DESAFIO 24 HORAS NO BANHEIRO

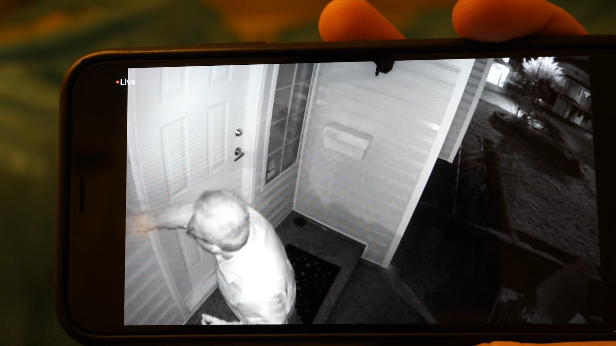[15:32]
beleza vamos ver quem que vai atender vamos ver quem que vai atender eita lá vem tá ao vivo lembrando hein galera tá ao vivo tá vendo lá em cima